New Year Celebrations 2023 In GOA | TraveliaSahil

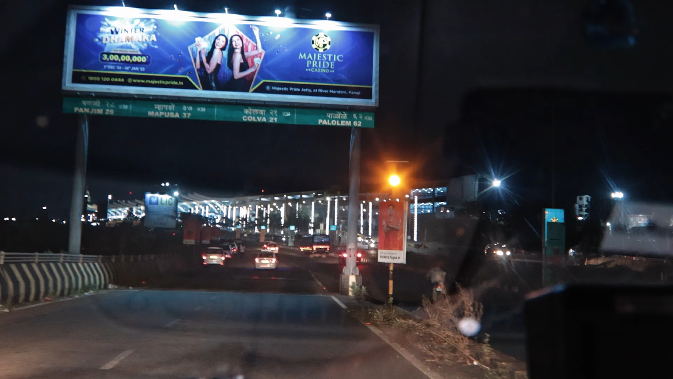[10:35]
सो गाइस आप देख रहे हो दुबई की सड़कें, आप दुबई की सड़कें देख के एंजॉय करो,
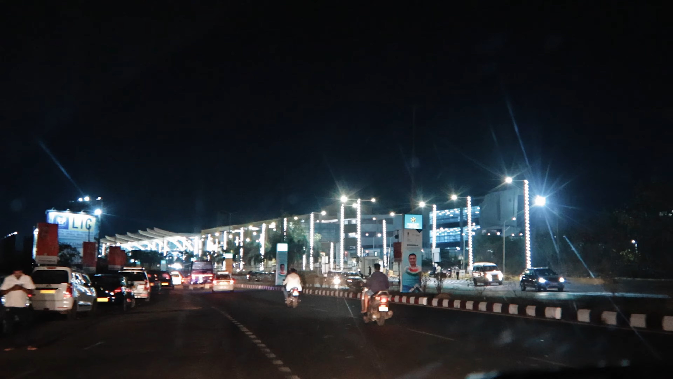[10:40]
गर्मी बहुत है ये देखो भैया हमारे पसीनों में पड़े तो पंजाबी में जैसे पसीने हो रहे
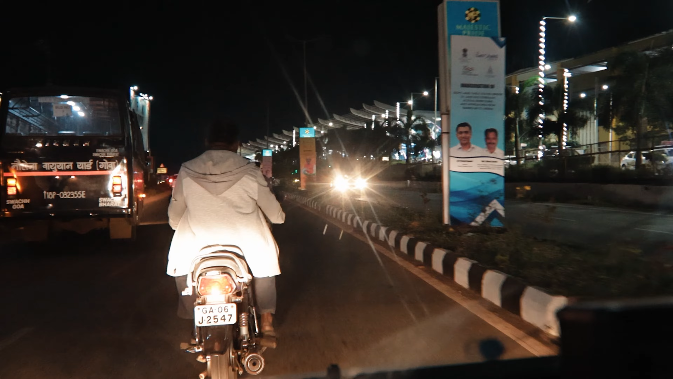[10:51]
हैं लोग, तो मसाला दुबई दुबई पा देना मेरा। ये दुबई का है सारा, देख सकते हो।
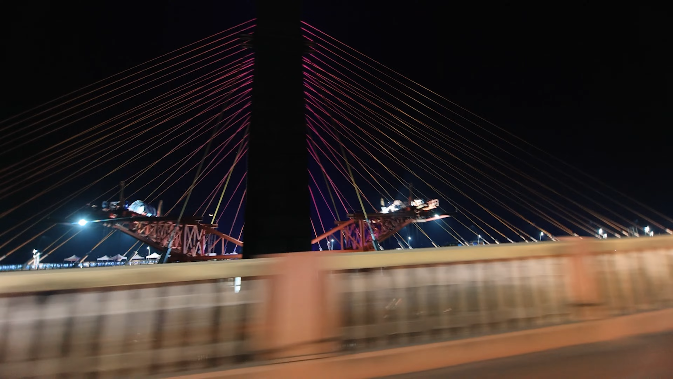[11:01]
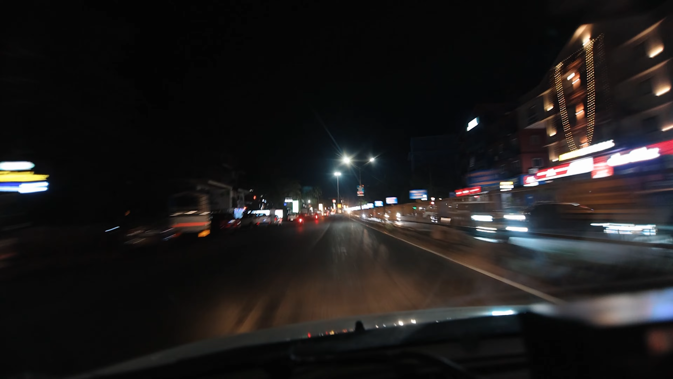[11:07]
यहाँ से आपने लेफ्ट हो जाना है।